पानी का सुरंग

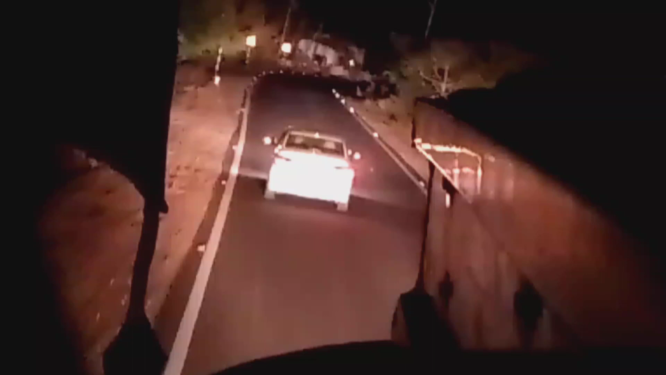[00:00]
नमस्कार दोस्तों तो निकल चुके हम लोग अकले पढ़ाओ पे तो मैंने ट्रक में से जो मैं सो के रात में थोड़ा सा परदा खोल के वीडियो बनाया हूं जैसा कि देख
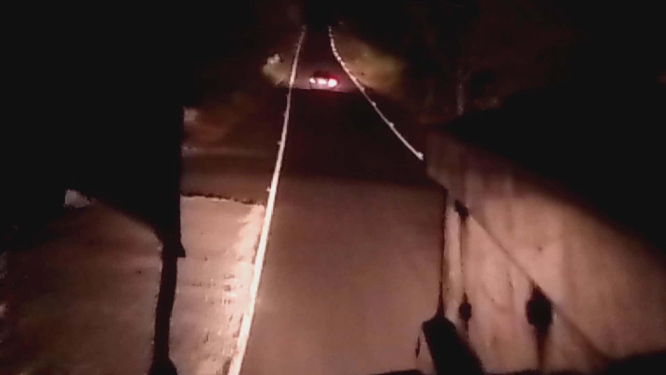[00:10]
सकते हैं ट्रक चल लए है रातो रात में कैसा लगा आप लोगों को ौई मिलते हैं आप सभी